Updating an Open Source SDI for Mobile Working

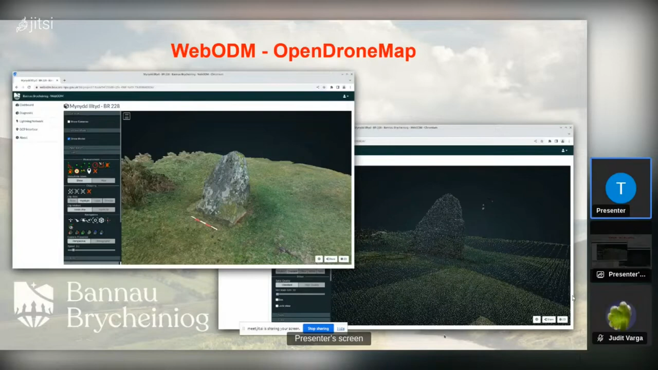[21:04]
whether it was getting damaged through the ears or whether it was sinking in its foundations and so on. That gives us a nice little tool there, and this is open for the volunteers to go in and use and play around with. Again, you can see on the top of this slide, there's a chip in the stone,